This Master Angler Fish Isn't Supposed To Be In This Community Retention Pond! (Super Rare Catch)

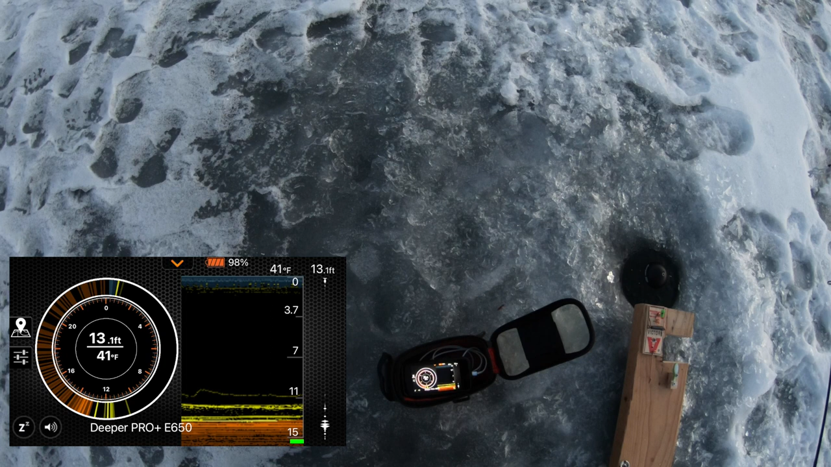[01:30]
On screen: water 41°F
Oh, here comes one. He's gonna slam it. Oh shoot, don't do that. Pulled it away from me, still wants it. I think he still wants it. Came back for it. It's gonna be a repeat of the other night, maybe.
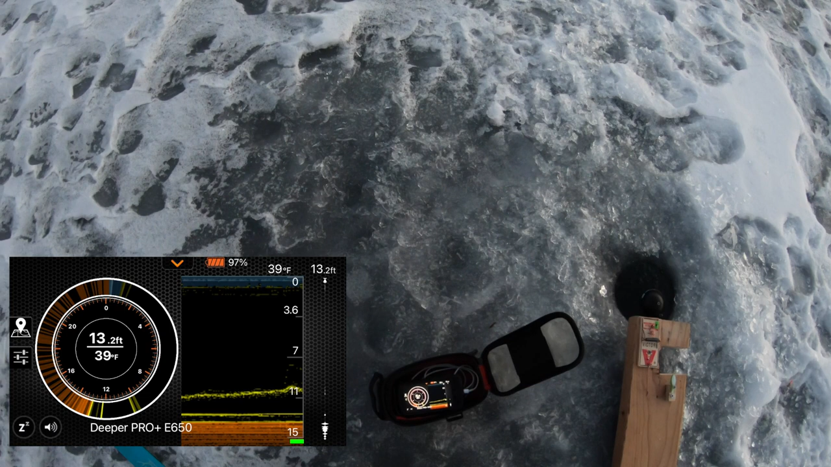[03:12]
On screen: depth 13.2 ft, water 39°F
Oh man. Oh, he bit it. He bit it and I missed him. See if he comes back like the other one. Yep, he's coming back. Oh, he really wants it. Oh, he bit it again. Got him.
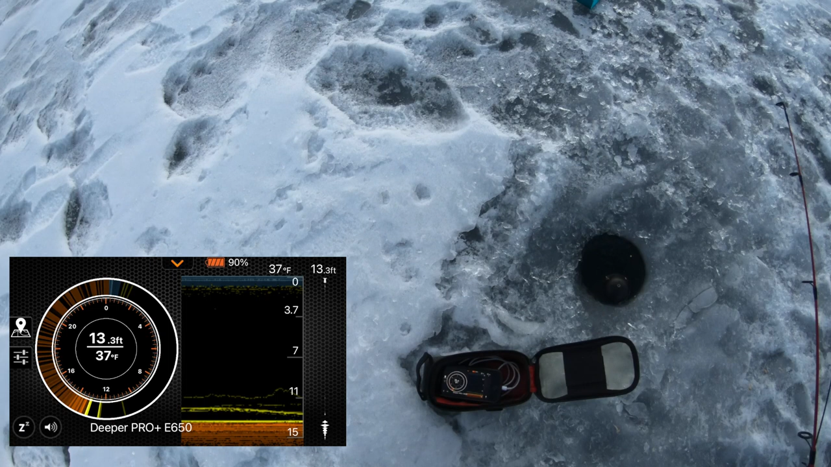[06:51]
On screen: depth 13.3 ft, water 37°F
But I have no idea how they survive in here. I don't know of any other place in the area where I can go and catch perch. I think it might be time for the spoon. I'm just gonna lay it down in the mud and just see what happens if I slowly raise it off. Oh, here comes one. Yep. That got him. Eat it. Man, he's hesitant. Got him.
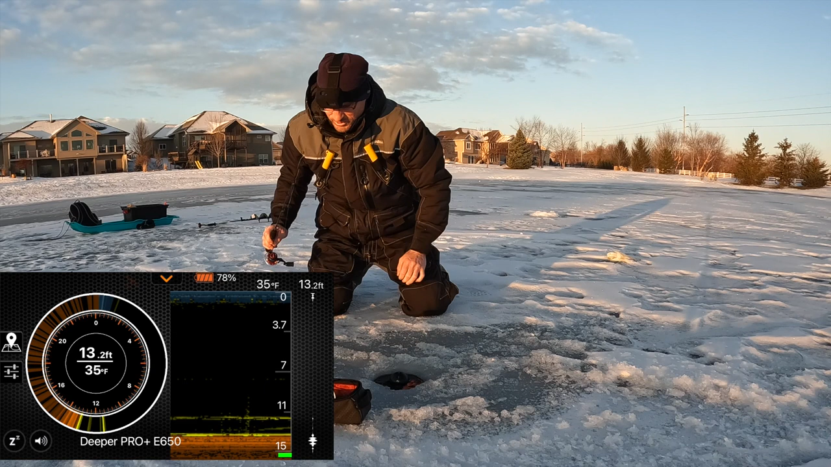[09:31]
On screen: depth 13.2 ft, water 35°F
And there's a fish on bottom. That's also a good thing. Stay there. A couple fish on bottom. This is not the way I remember this pond being in the past. I would have to search for my marks. All right, I'm gonna stop it right above them and lift off. This guy's gonna eat it. Yep, doesn't feel big. Takes him a while to bear down.
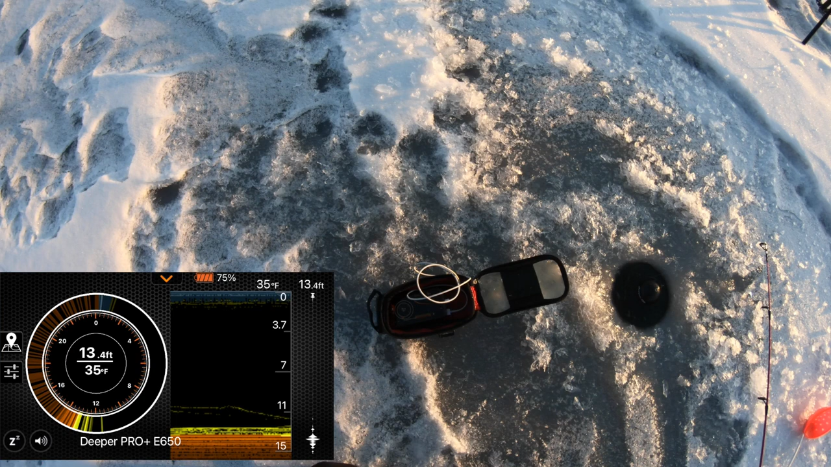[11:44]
On screen: depth 13.4 ft, water 35°F
Let's go in the mud, let's see what happens. What the heck, we'll go down and put it in the mud. And we'll lift it off. I got a lot of fish watching me right now. There's one. Oh, he bumped it. Got him. Doesn't feel big again.